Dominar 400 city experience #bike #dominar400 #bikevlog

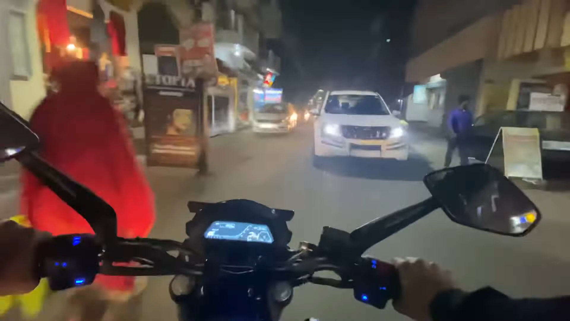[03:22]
नगर से विजय नगी रिखते हूं और यहां भी क्राउड कम नहीं है कहाज है तो अच्छा